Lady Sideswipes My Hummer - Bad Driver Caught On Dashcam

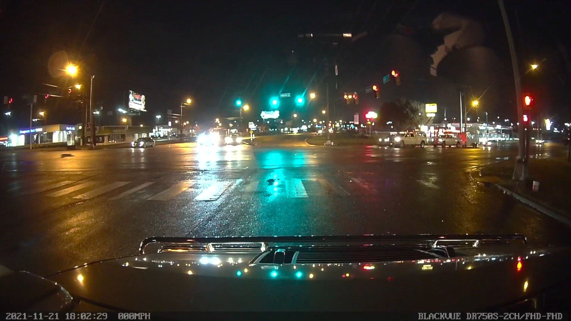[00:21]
I don't know what's going on inside that van, but something was happening even before this incident took place.
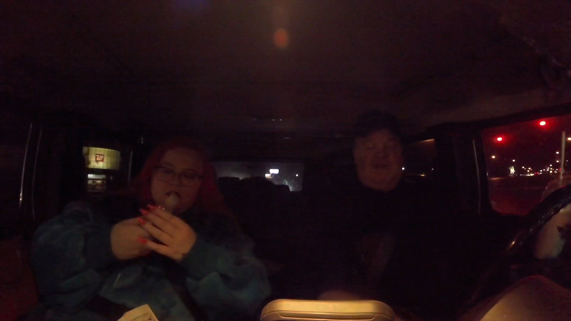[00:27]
I'm just driving along with my daughter here, and as you'll see out the back window,
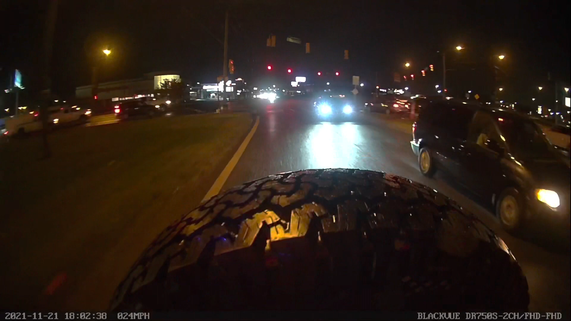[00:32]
the woman is there on the left of my vehicle, and there's a car that starts to come around her, and eventually she turns on her turn signal.
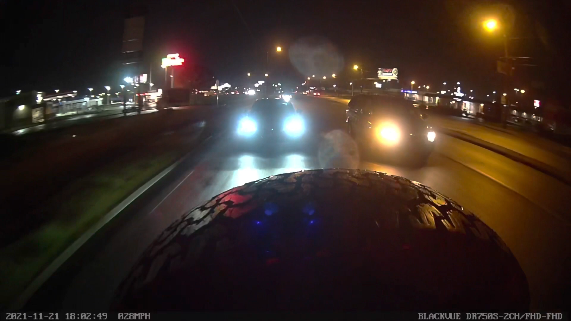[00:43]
She can't get between me and that vehicle, so she suddenly just speeds up. But instead of pulling in front of me, she starts coming right over on me.
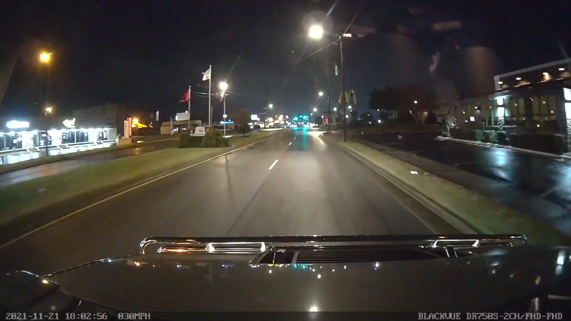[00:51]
I'm getting a facial.
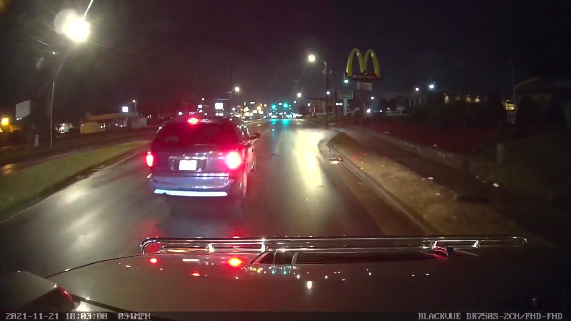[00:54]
And then almost hits the other vehicle as it goes by. Oh my gosh, and then here, watch the slow motion.
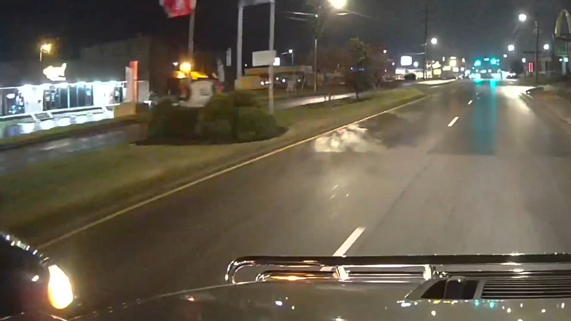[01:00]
Just insane.